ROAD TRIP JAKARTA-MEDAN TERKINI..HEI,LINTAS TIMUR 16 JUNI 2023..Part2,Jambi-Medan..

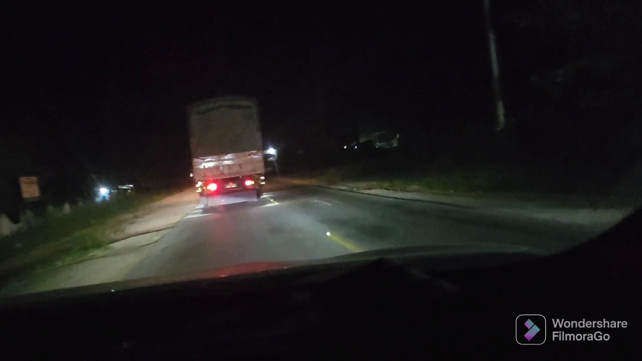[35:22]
dari Jambi sampai ke Medan. Posisi kami sekarang ada di Bagan Batu,
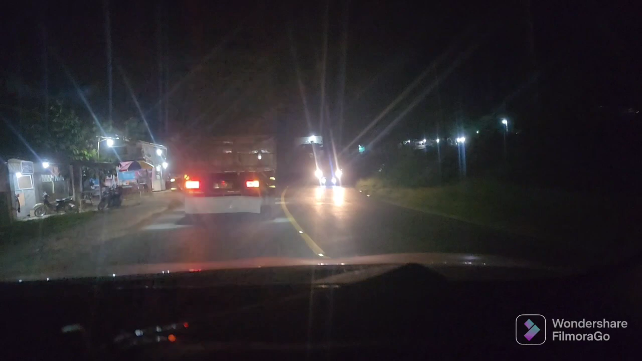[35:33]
tadi mampir dulu ke tempat Namborogami di Simpang Balam kilometer 24.
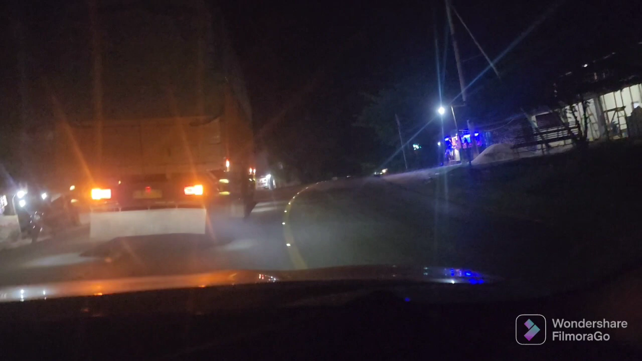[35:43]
Kami akan coba lanjutkan perjalanan karena sekarang pukul 20.47 menit. Kondisi jalan juga masih sangat-sangat bagus, masih cukup aman. Kenyamanan juga masih sama, lagi enak-enaknya juga.
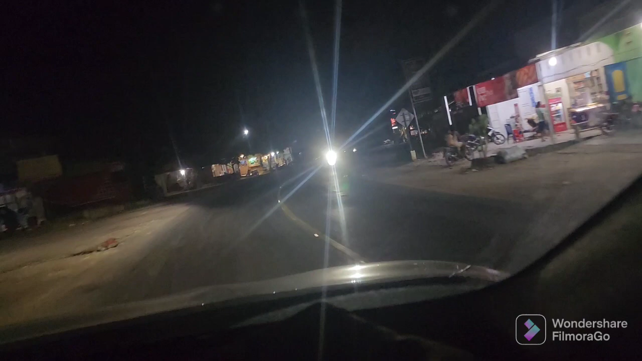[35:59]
Belum ada rasa kantuk dan yang lainnya. Tadi baru kami isi bensin ya guys.
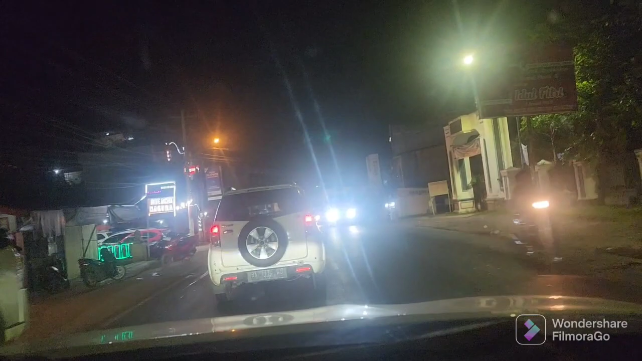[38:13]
22.30. Kita sudah sampai di Pangkal di Kota Pinang.
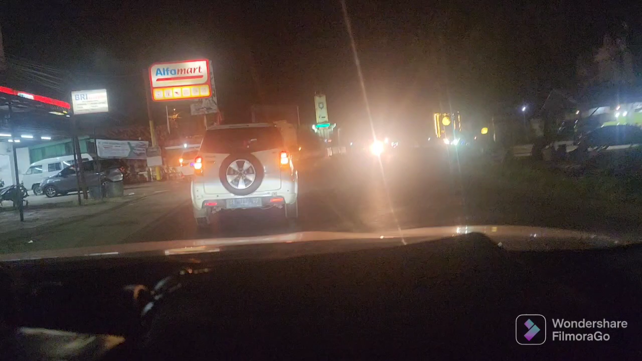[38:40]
Ya kita lihat nanti perkembangannya seperti apa
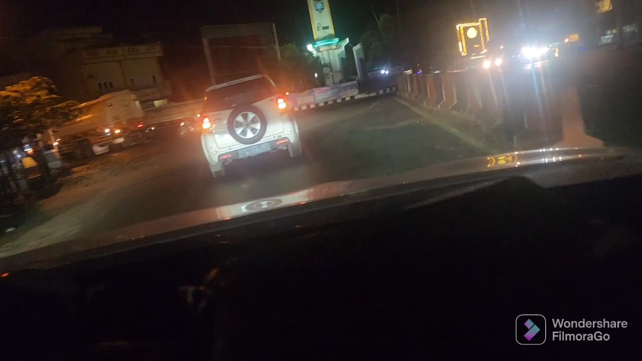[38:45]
perjalanannya ini. Sementara sih untuk jalan masih bagus, masih mulus,
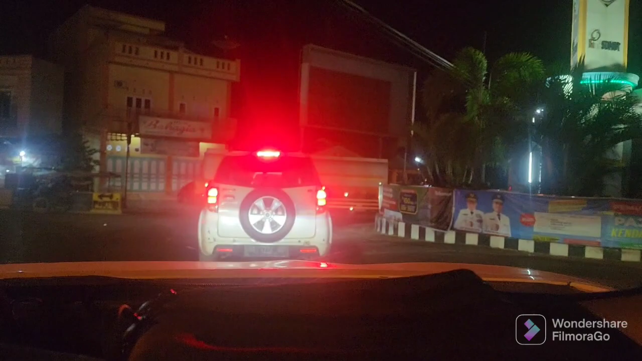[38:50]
nggak ada yang bolong, nggak ada yang rusak ya, jadi cukup membantu
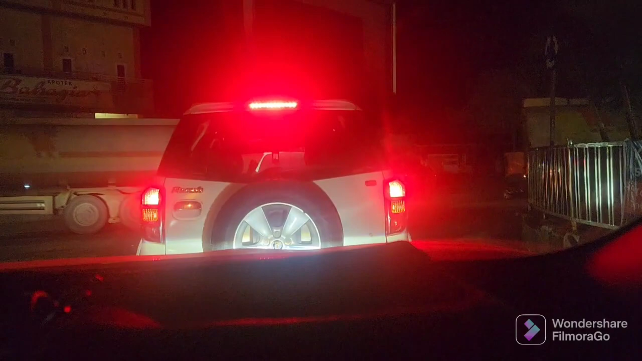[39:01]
kita untuk berkendara pada malam hari ini. Ya seperti inilah guys untuk lintas timur kondisi berkendara pada malam hari. Harap sabar, masih banyaknya truk-truk yang melintas, jadi perlu kehati-hatian,
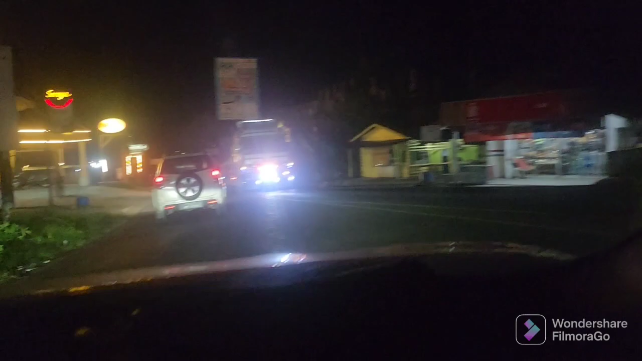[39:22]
belum lagi motor-motor juga ya, harus benar-benar fokus dalam berkendara,
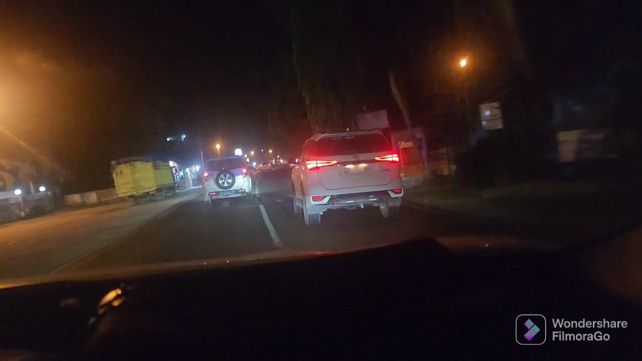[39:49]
Sementara jam pukul 22.32 kita ada di Kota Pinang, menuju ke Rantau Prapat.
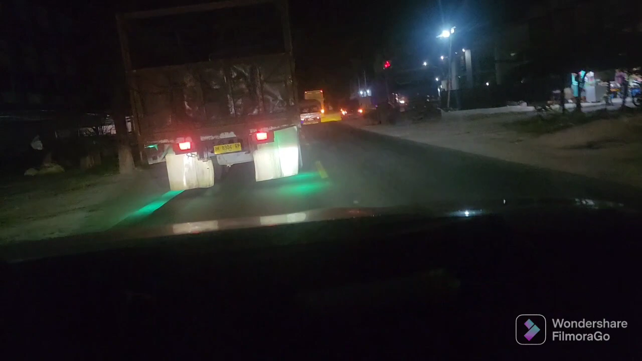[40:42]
Masih sekitar 5 atau 6 jam lagi kita sampai ke Medan. Sementara sih kondisi
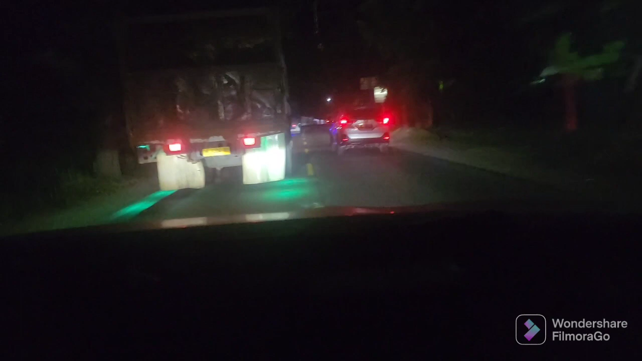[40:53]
perjalanan itu dari Kota Pinang lanjut ke sini Rantau Prapat rame ya guys ya. Jadi perjalanan juga enak, kita ditemenin banyak truk, banyak bis-bis, banyak kendaraan pribadi, mobil, kendara. Ya seperti inilah guys, lintasan-lintasan malam, lintas timur kita sangat-sangat rame di waktu ini,
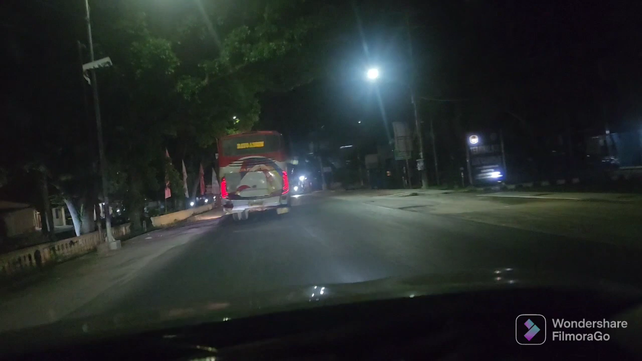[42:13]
Sekarang sudah di tanggal 17 Juni jam 1 lewat 25 menit. Kita ada di Kabupaten Labuan Batu Utara, Aek Kanopan.
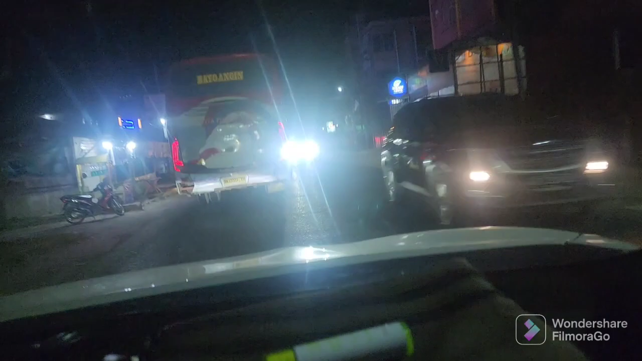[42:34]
Untuk estimasi masih berapa jam tadi? 3 jam, 4 jam lagi ya. 4 jam lagi kami sampai ke Medan Tanjung Sari. Sementara sih dapat kami sampaikan untuk jalan masih bagus ya. Lanjut juga banyak banget kendaraan-kendaraan yang di jalan ini. Agak mempersulit, tapi ada bagusnya menemani perjalanan kita di lintas timur ini.
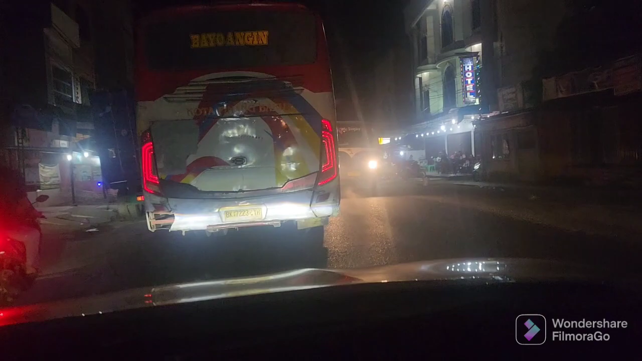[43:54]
Jadi nyampe Kisaran, nyampe
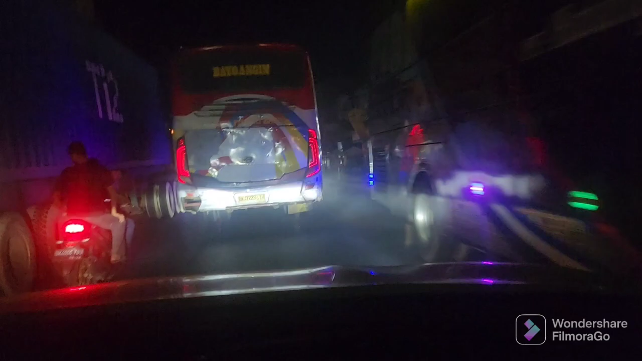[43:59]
perjalanan-perjalanan berikutnya akan kami informasikan kembali ya guys. Sekarang pukul 1 lewat 27 menit. Halo guys, kita ada di Indrapura. Tadi mau masuk ke tol Indrapura tapi masih belum bisa. Akhirnya kita diarahkan masuk melalui tol tebing. Katanya sih sekitar 30 menit dari sini.